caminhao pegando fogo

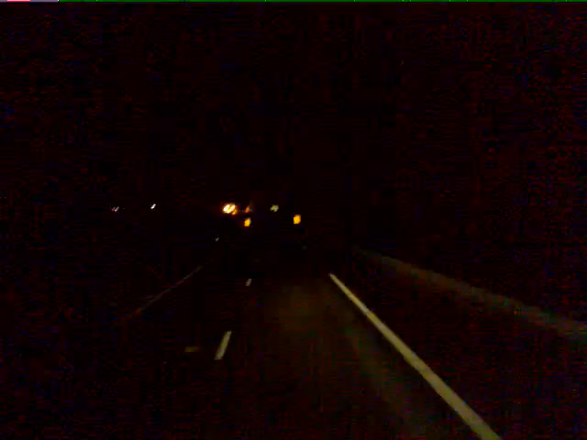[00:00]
Estamos pegando aqui um incêndio aqui. Rapaz. Aí, não sei se tá dando pra ver, mas parece que é um...